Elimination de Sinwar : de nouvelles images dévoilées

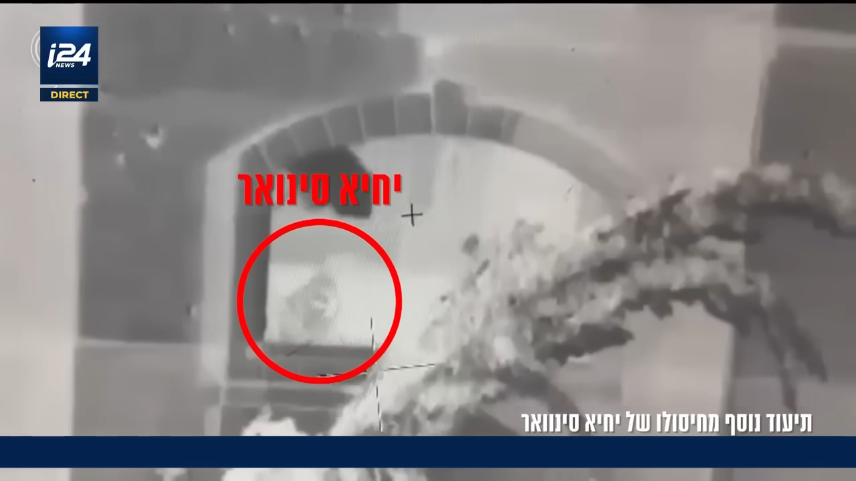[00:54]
Un char est également tiré sur l'édifice quelques secondes plus tôt, juste après les tirs du bataillon, laissant planer un doute sur ce qui a provoqué la fin de Yaria Sinoir.